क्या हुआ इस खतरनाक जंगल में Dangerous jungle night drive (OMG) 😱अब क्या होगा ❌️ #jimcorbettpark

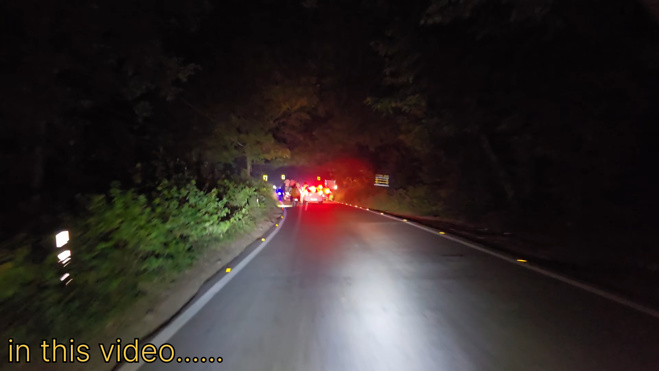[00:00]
या तो कोई wildlife की movement है या फिर कोई accident
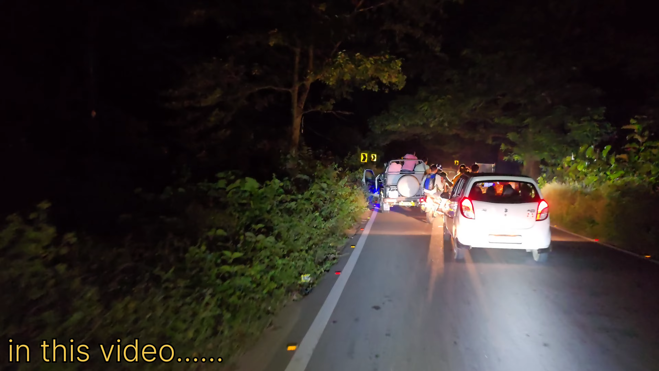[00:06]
हो गया पकड़ी मुगाई यह देखिए ऐसा लग रहा है काफी तगड़ा accident हो गया
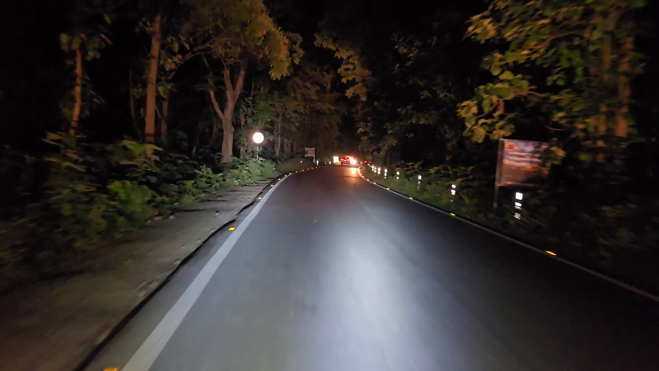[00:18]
हेलो गाईज वेलकम बैक तू माई न्यू ब्लॉग और मैं आपका दोस्ते नोस अभी शेक कुमार और आप देख रहे हैं अभी ब्लॉग जोन तो दोस्तो एक बाद फिर हम कराते हैं आपको नाइट जंगल ड्राइव और हम एस
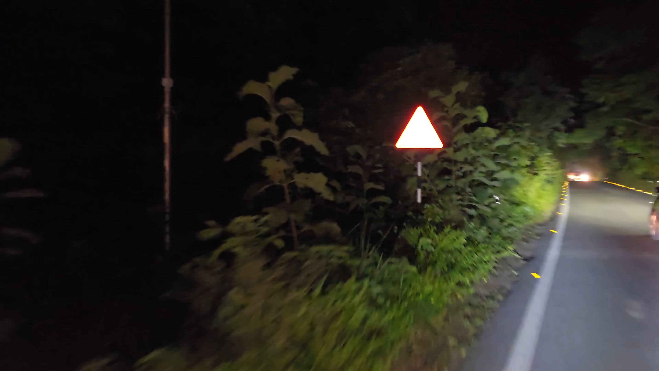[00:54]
दोनों साइड आप देख सक आपको टाइगा क्रॉस करते हुए दिखाई दे जाएगा
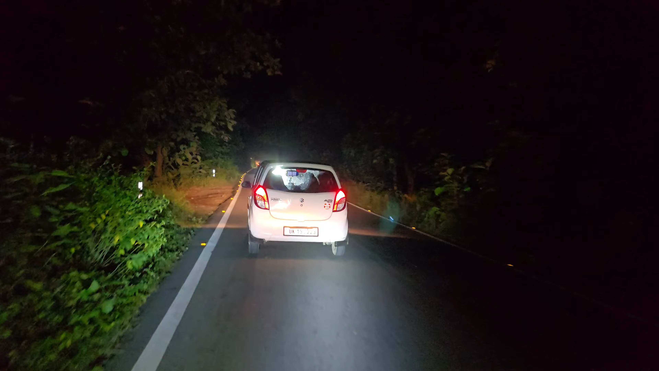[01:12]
और ऐसे में क्या होता है कई बार वाइड लाइफ से हो जाता है हामना सामना तो दोस्तो आज सुबह की साइड इदर पड़ी जवर्जास बारिस तो उससे हो गया मौसम काफी ज्यादा ठंडा और देखते हैं कि
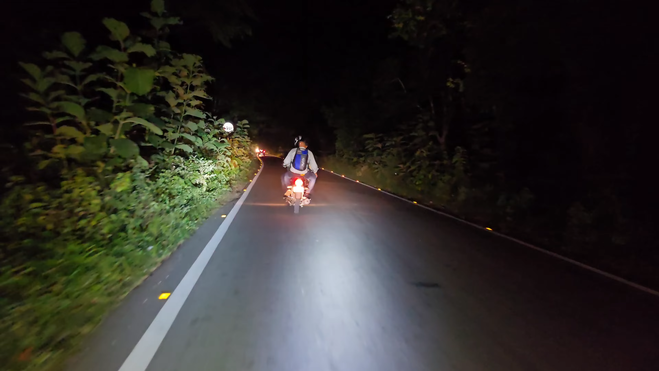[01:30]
रस्
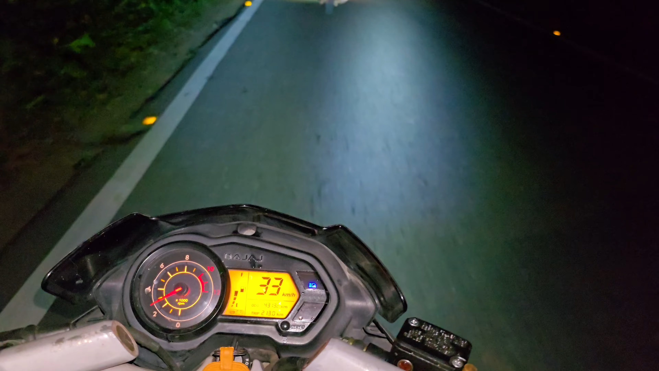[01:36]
कि क्या दिखाई देगा यह देखिए हम चलने सिलो स्पीड में 30 और 33 तो ऐसे ही अपनी स्पीड रखेंगे और देखेंगे कि जंगल में जो भी देखने को मिल जाए यह देखिए ऐसा लग रहा है कि आगे की साइड कुछ लोग रुके हुए है या तो कोई बाइड लाइ� हो गया पकड़ी मुए
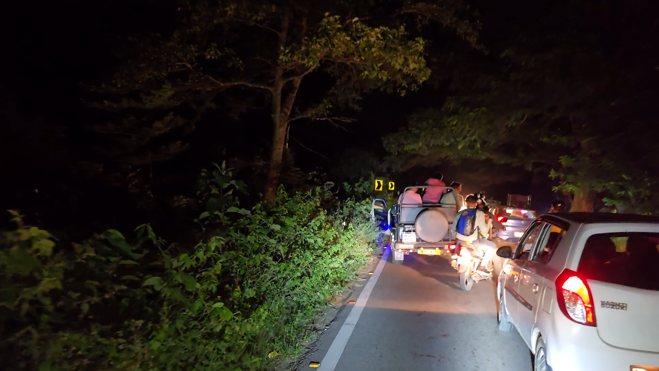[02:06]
यह देखिए ऐसा लग रहा है काफी तगड़ा एक्सिडेंट हो गया क्योंकि लग
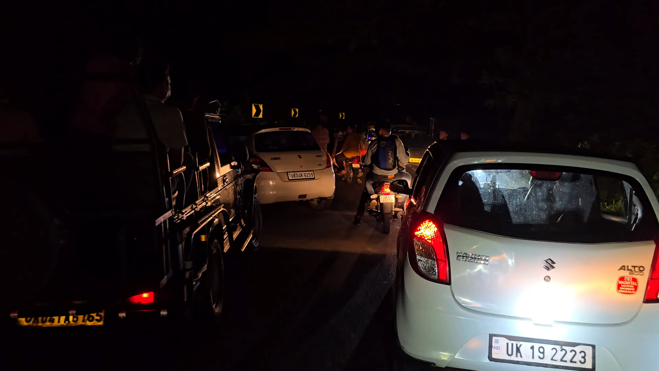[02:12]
गया तगड़ा जाम देखने ही कोईचिस करते है क्या हुआ है
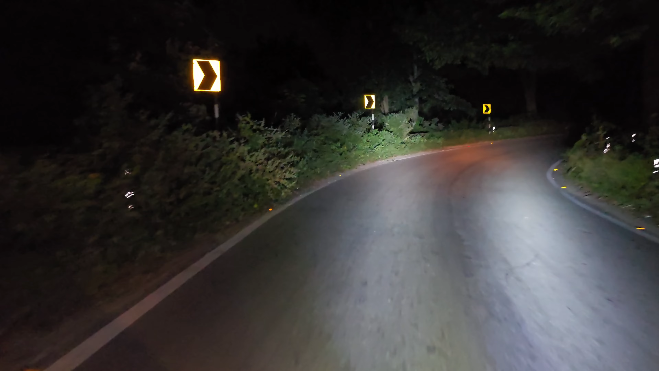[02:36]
कहते हैं जंगल में अपनी स्पीड रखें सिलोग क्योंकि कई बार क्या होता है तेज स्पीड में अचानक वाइड लाइफ निकल के आ सकती है और आप उसे भी चोटे करेंगे और खुद भी गाड़ी का नुकसान
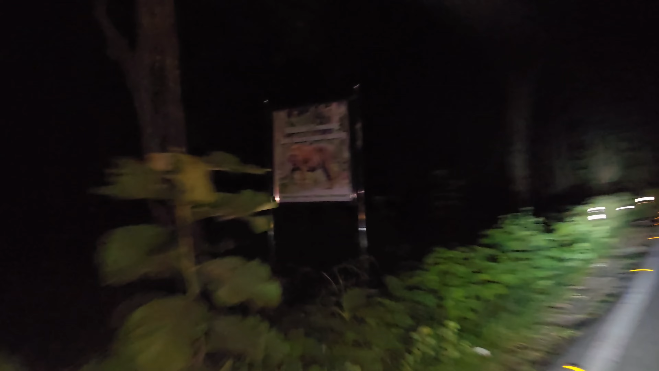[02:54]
होगा तो चलते हैं और यह देखिए जगे-जगे लगा हुआ है टाइगर का बोर्ड और हम जल्दी पहुंचेंगे रिंगोरा विलेज और इस रिंगोरा विलेज में अक्सर आपको
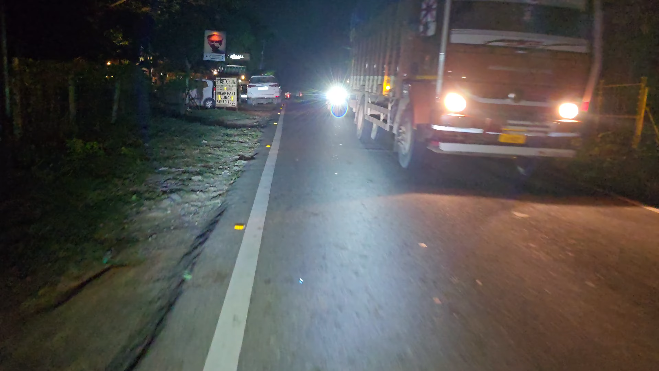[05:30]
विलेज है और एसी विलेज में अक्सर वाइड लैप की काफी जादा मूव्मेंट रहती है अधर आप कुलर चाय और काफी सारा इसनेक्स का भी आनल ले सकते हैं काफी सारे छोटे छोटे चोटे कैफेटेरिया बने हुए है
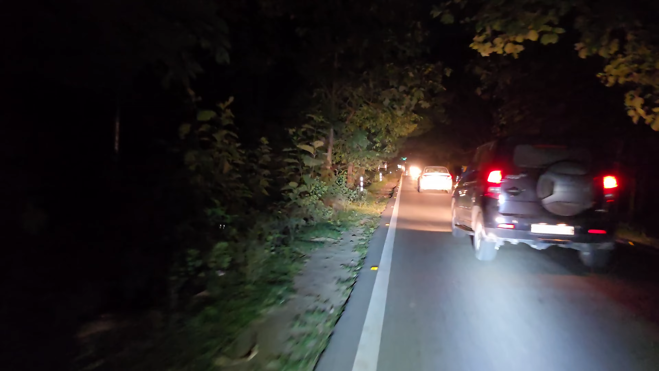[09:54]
लिखा हुआ है ये बंच्छेथ है किर्पया साफदानी पूर्वक चला तो दोस्तों ये पूरा जंगल का इलाका है और यहां कहीं भी अचानक वाइड ला कि अचला है कि दोधने लिखायाएज करें